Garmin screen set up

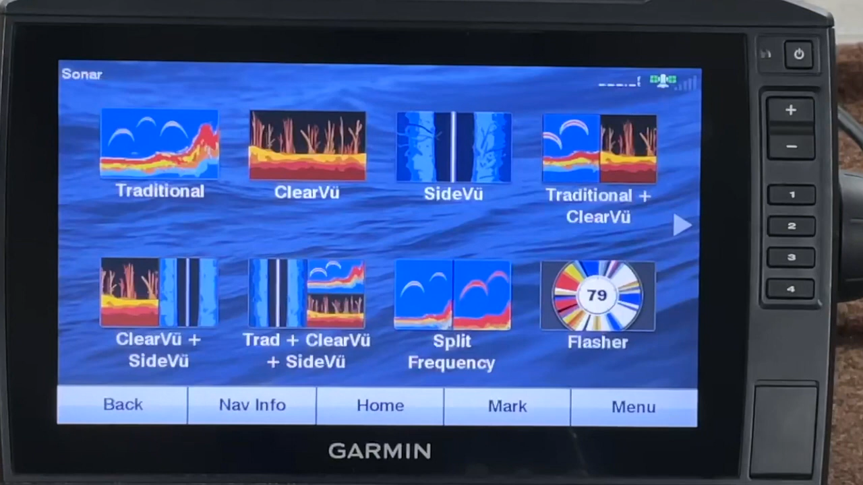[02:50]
get this started i've got two units i've got one on the bow and one on the console so let's start with the bow mounted unit now these are networked together so depending on which transducer i want it to read off of i can have it read off the front transducer on the trolling motor or the back transducer
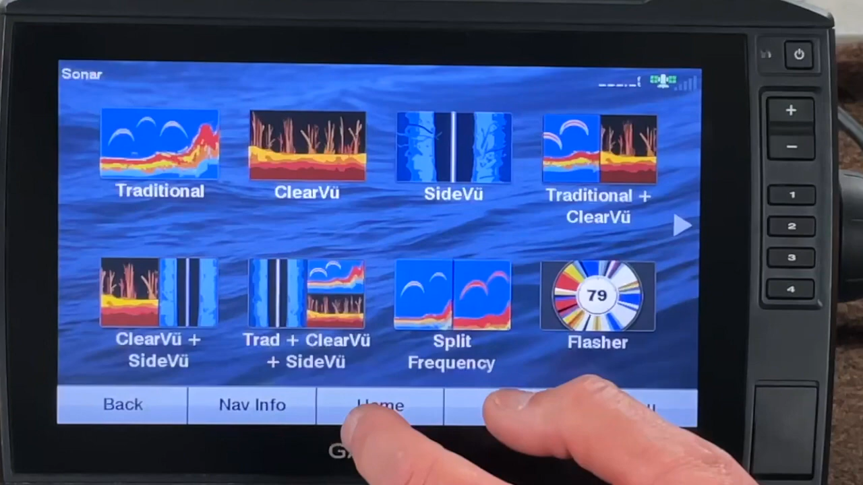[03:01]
so let's check that first let's go home settings communications and preferred sources so
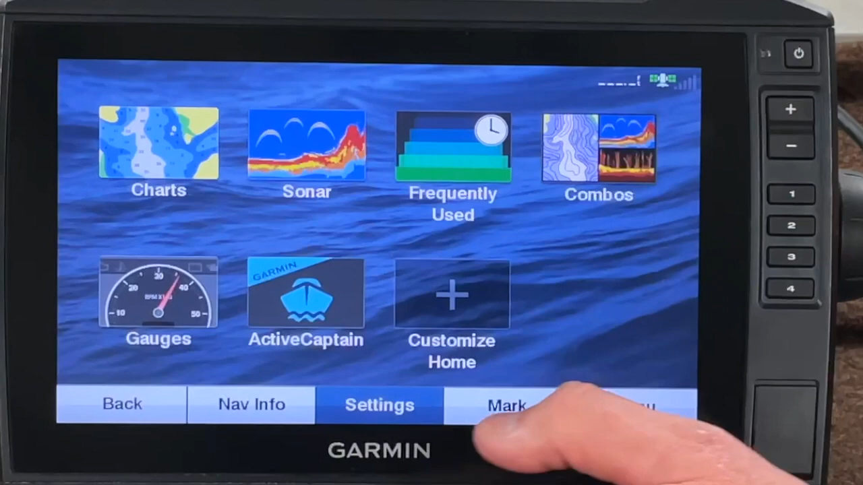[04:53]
so let's go ahead and go to our combos and
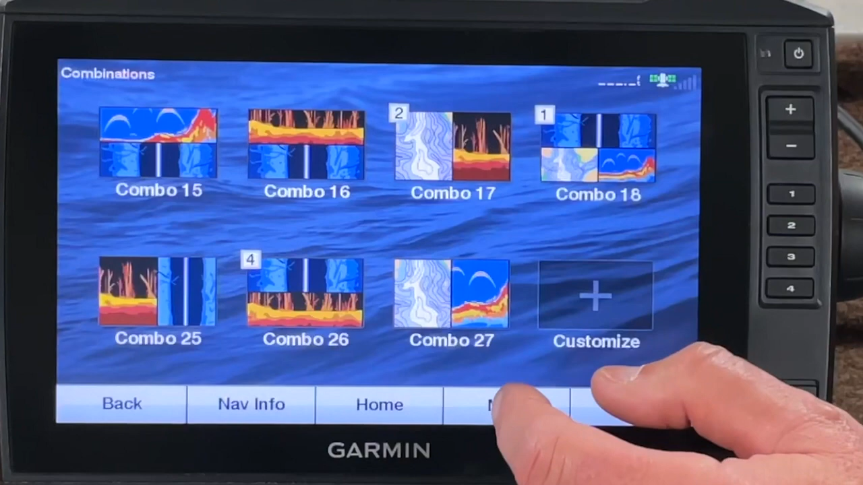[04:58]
there's one right there combo 27 so we'll click that
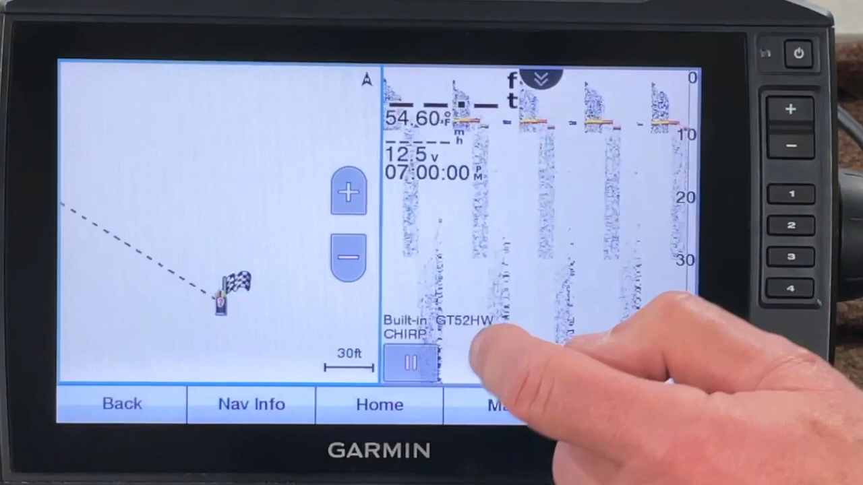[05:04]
and we'll select shortcut key number one
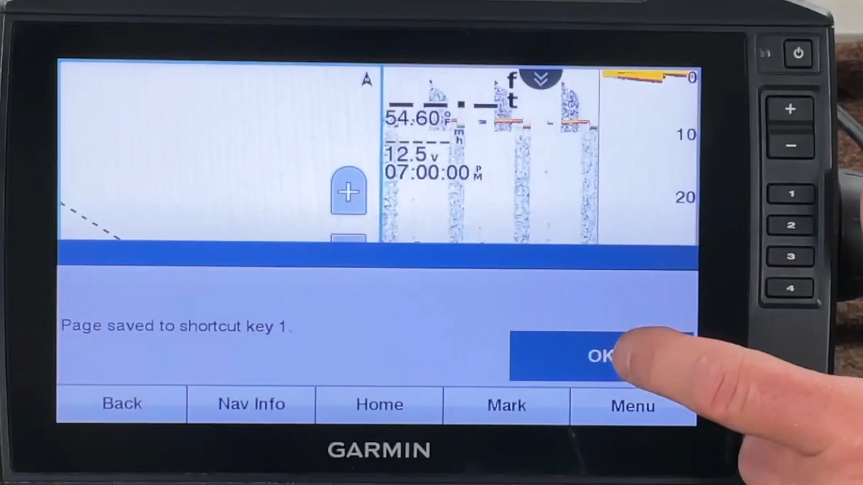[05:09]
On screen: water 54.60°F
go okay and it's already set to chirp so that's what i wanted and my map on the other side so that's good to go now if i wanted to change the frequency on this i would go menu and traditional
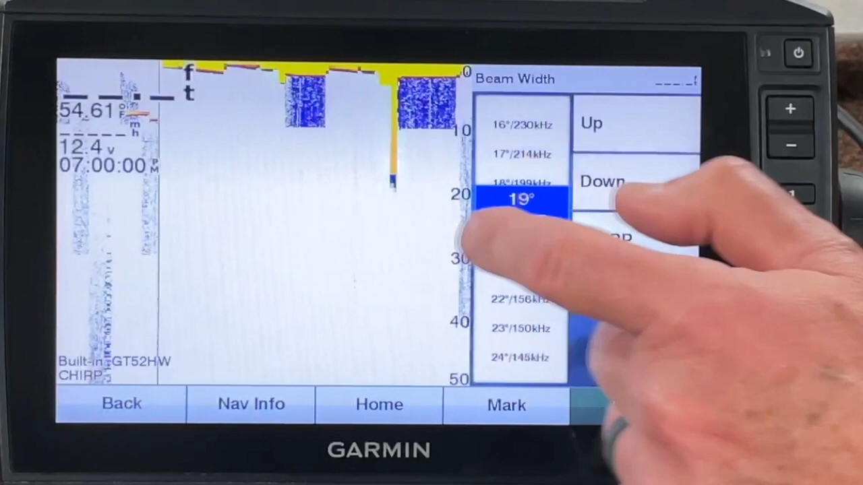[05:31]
and i like doing it through the beam width and i could select something other than chirp okay so we got shortcut
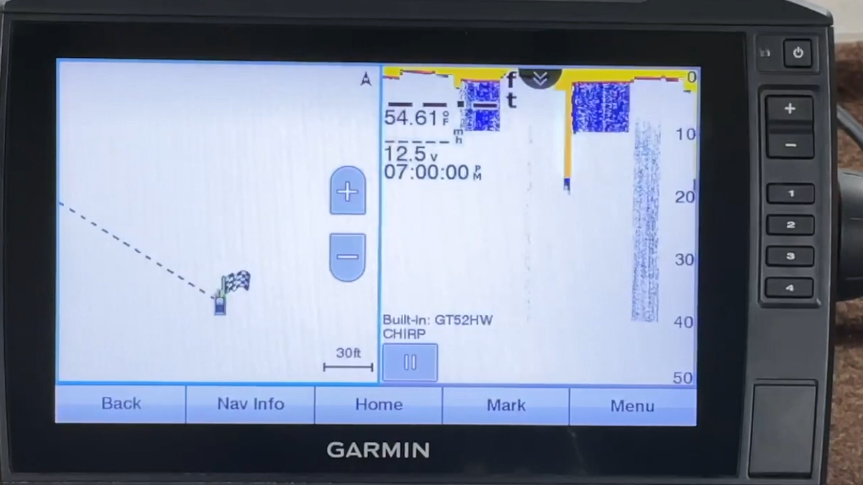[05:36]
On screen: water 54.61°F
number one done now these numbers on the side i'm going to show you this kind of important
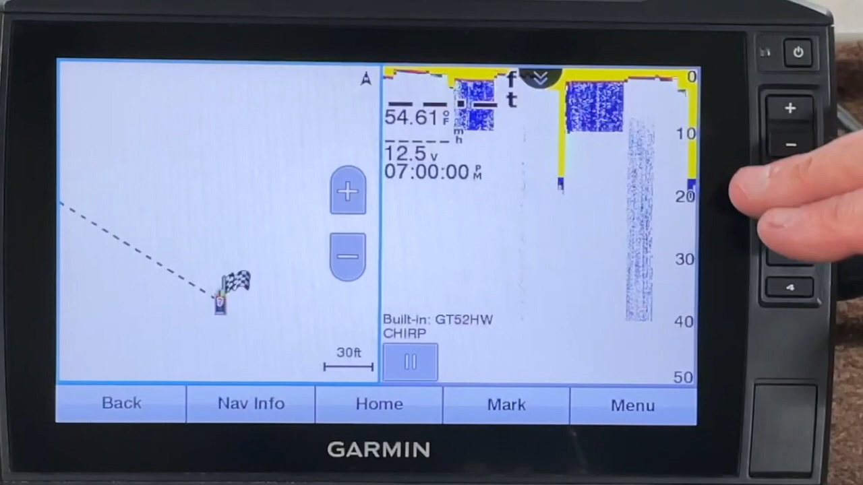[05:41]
On screen: water 54.61°F
they annoy me when you got these inset numbers
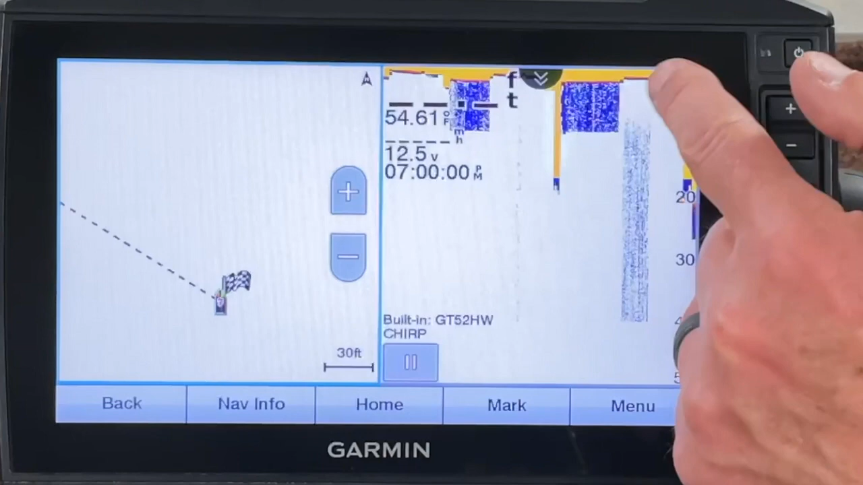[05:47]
they call them inset so let me show you that number one go menu and to get those on or off the screen you got to go to configure combination edit overlays
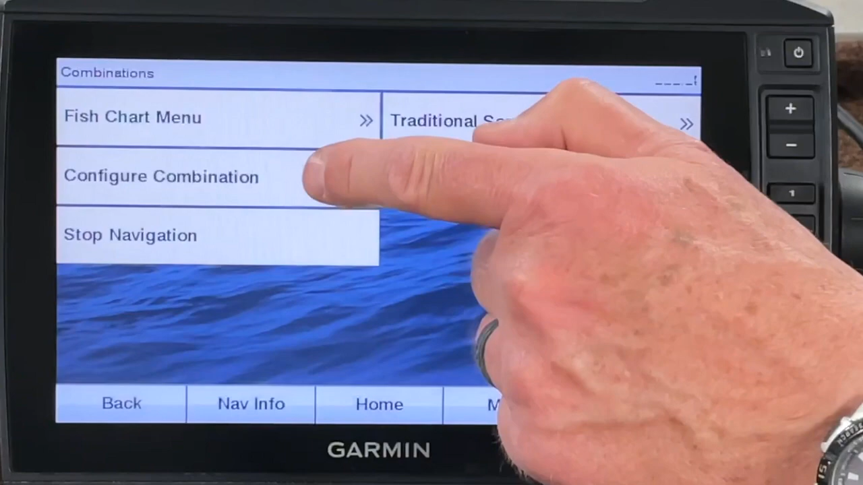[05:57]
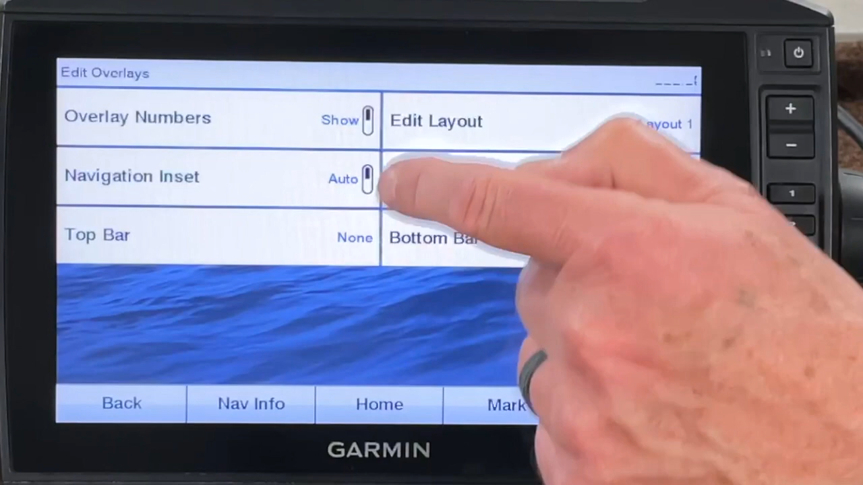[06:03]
and overlay numbers if i wanted to show those now look see now you've
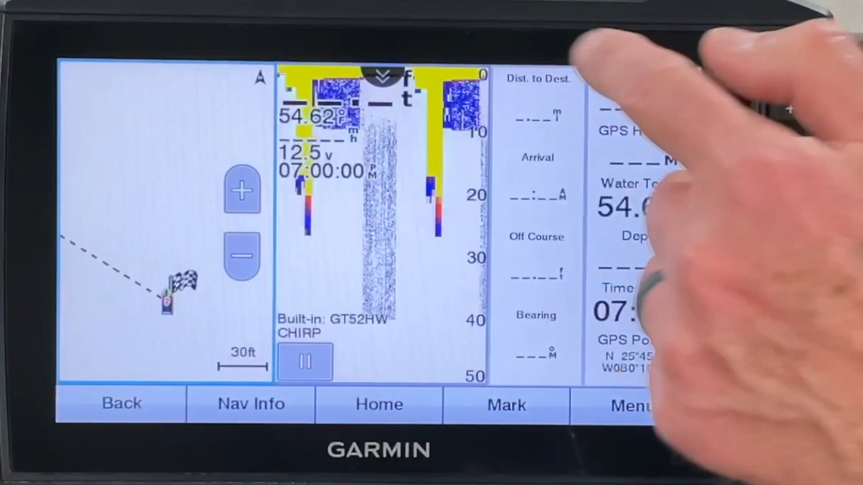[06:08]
got those on the side like i showed you in the other video if you do have those and you want to change one of them just hold it on there and you can change it to say the water temperature water temp there you go that changed
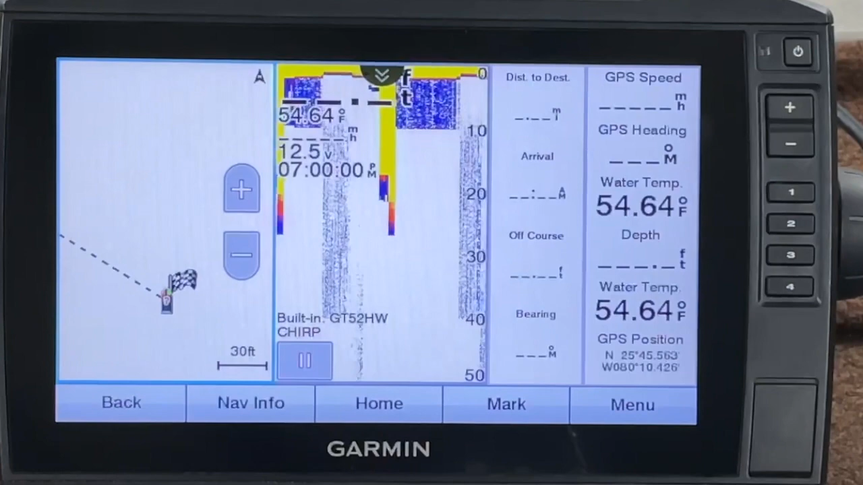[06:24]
On screen: water 54.64°F
that like i said i don't like those so let's go ahead and go back menu configure combination